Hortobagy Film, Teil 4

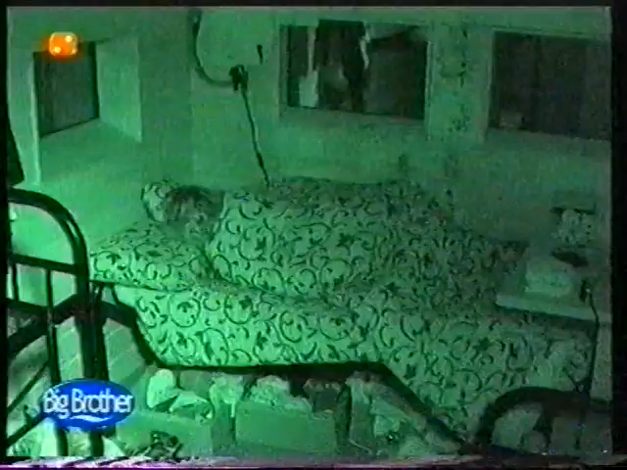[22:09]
Après un certain temps, des liens secrets, jour et nuit, les caméras les filment.